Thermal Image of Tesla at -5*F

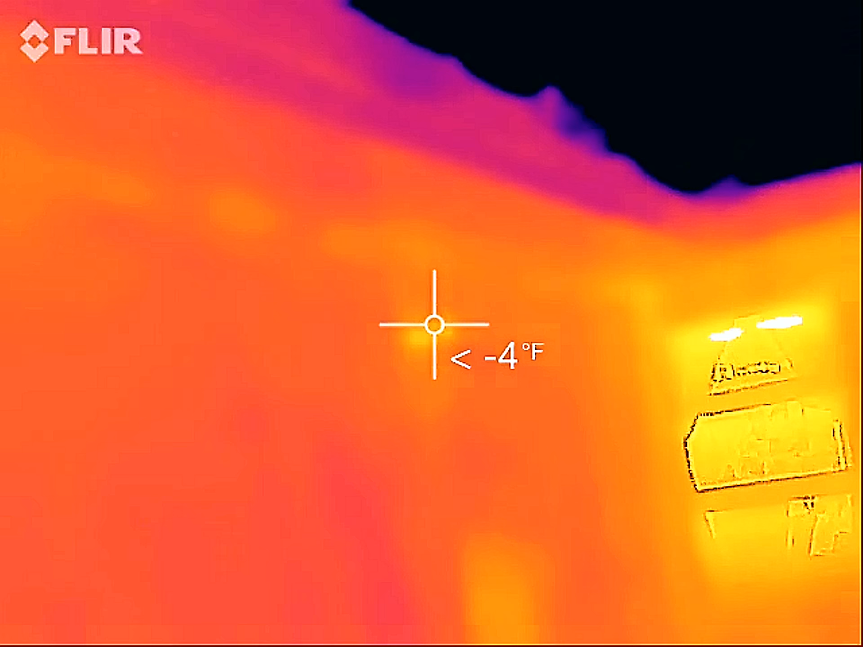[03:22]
I thought we'd be able to see some heat coming from the steam from the furnace.
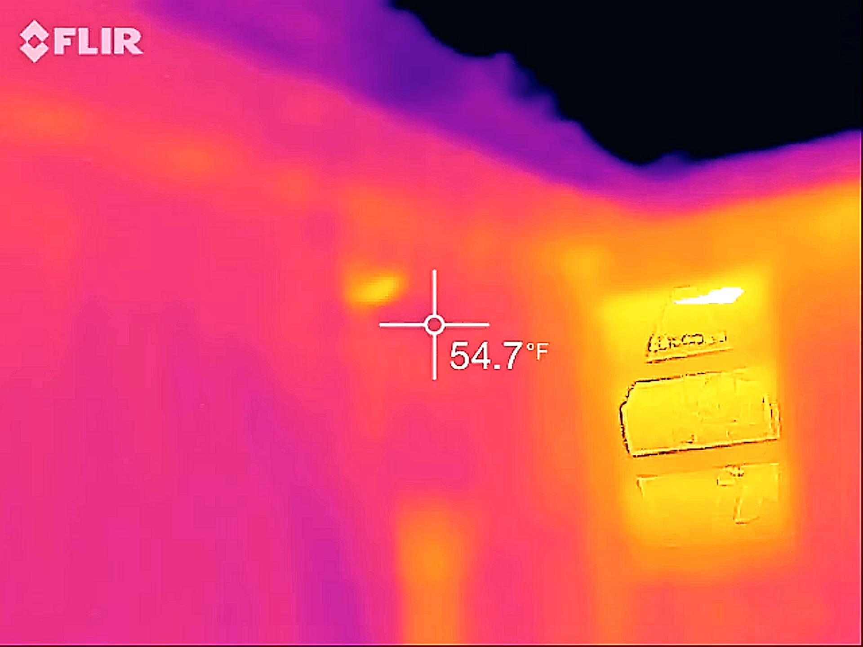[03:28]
On screen: spot 54.7°F
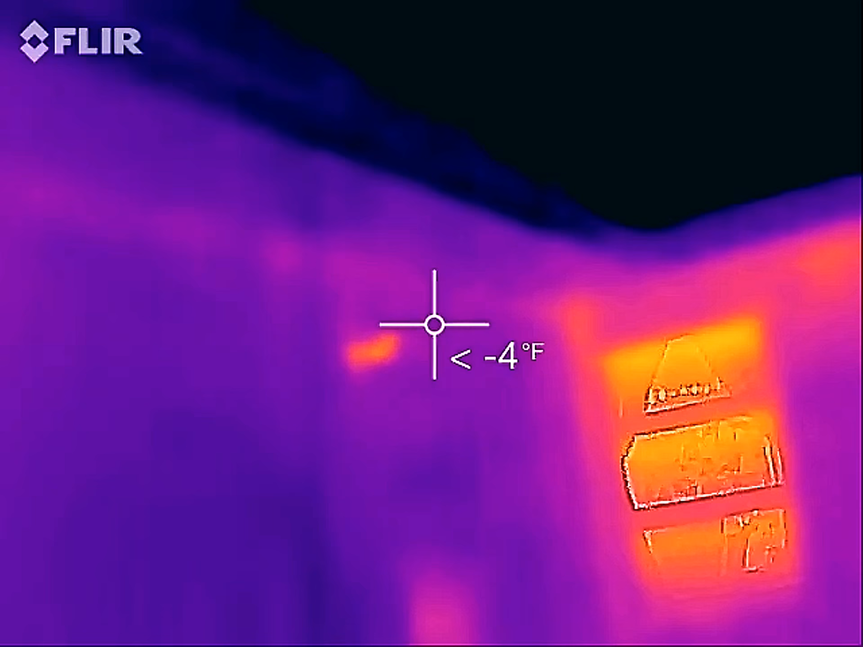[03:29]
But, uh, just the pipe is a little warmer.
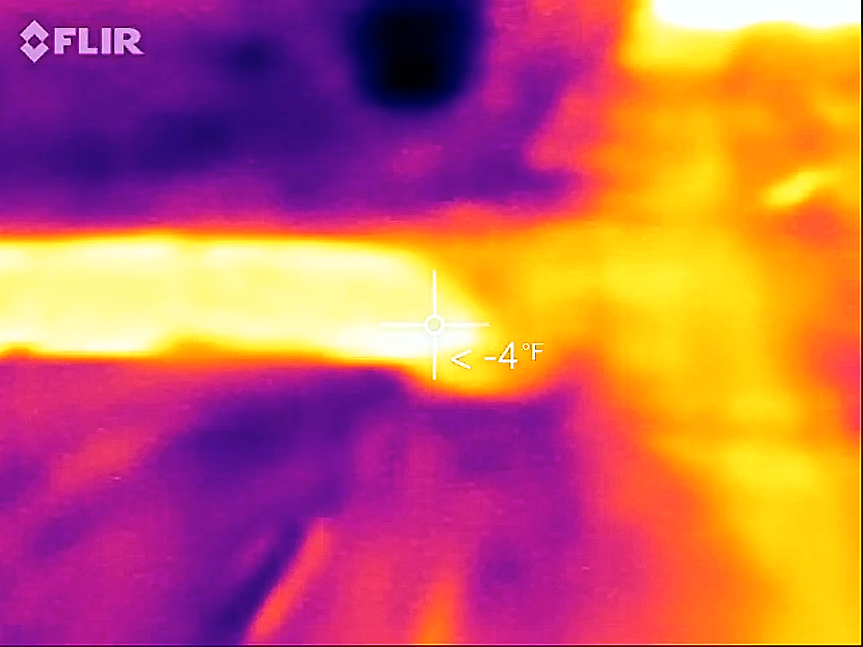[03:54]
Warmer than ambient. How much warmer?
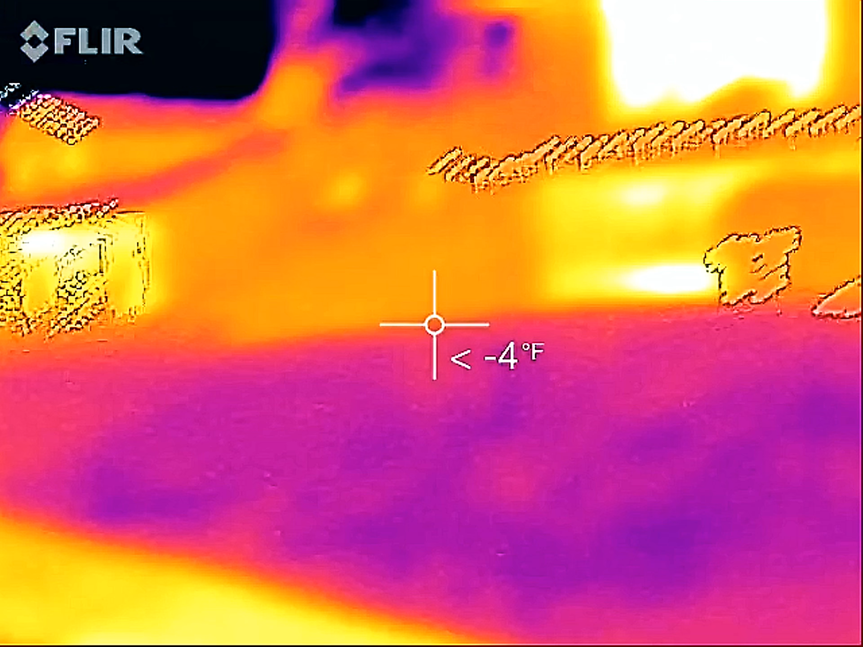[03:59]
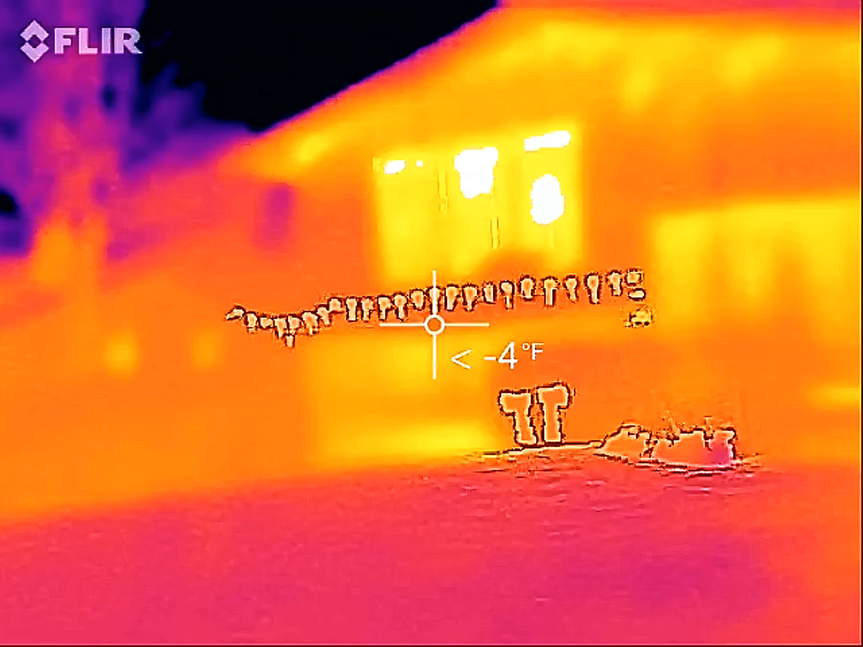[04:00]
I see my Christmas lights on.
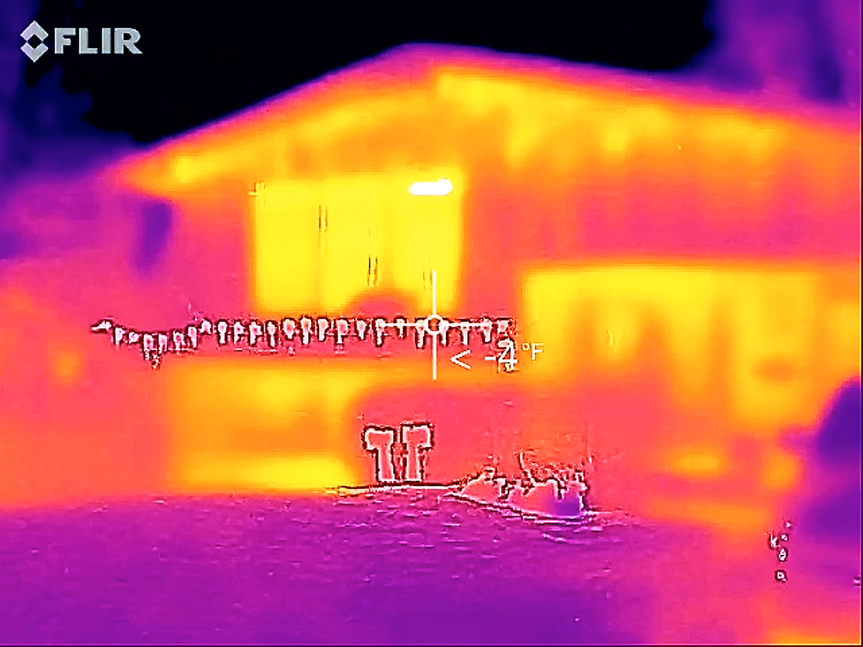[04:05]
Picture windows. Got some heat escaping.
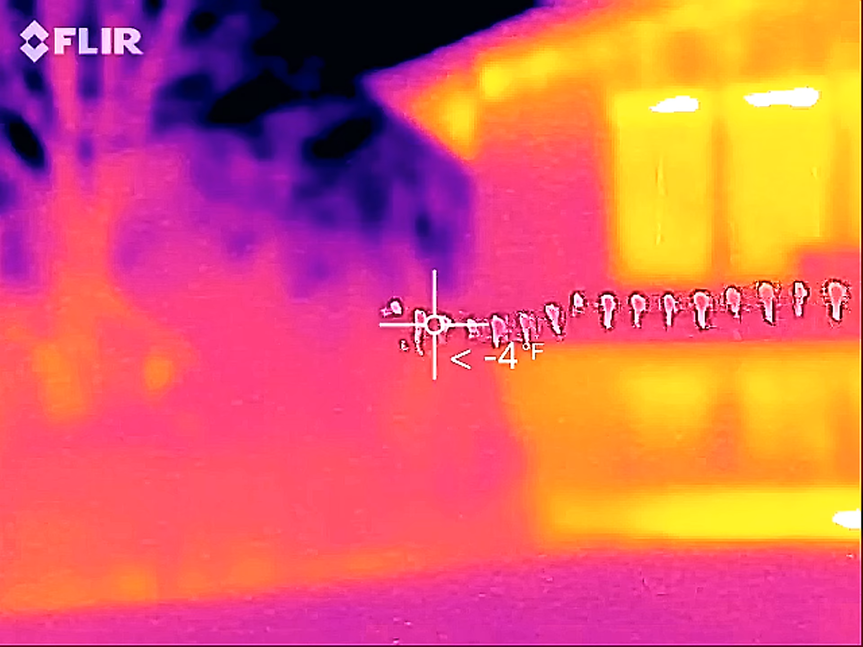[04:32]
Paul's Christmas lights. He's got LEDs this here.
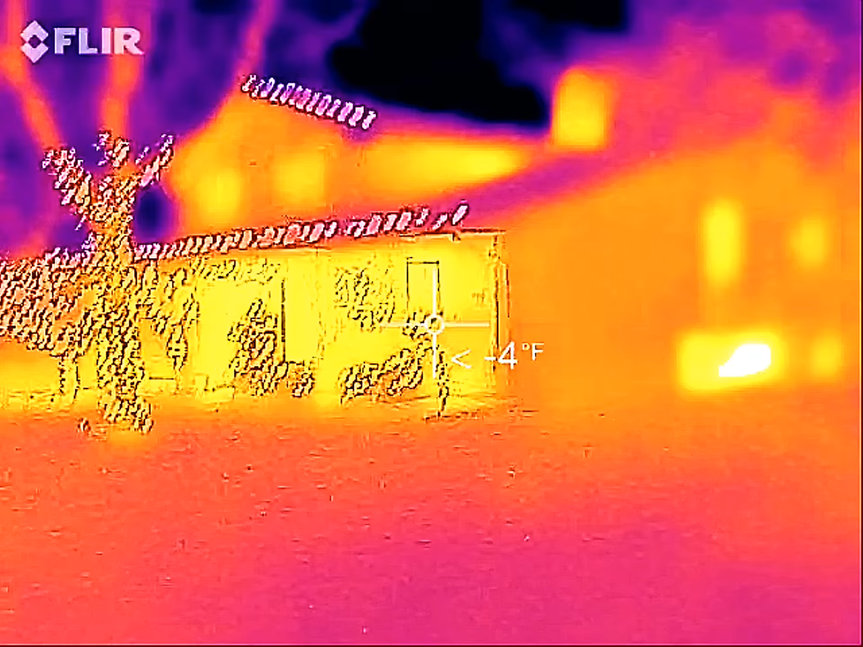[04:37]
Actually, the house isn't too bad. I can hear Vinny talking out inside.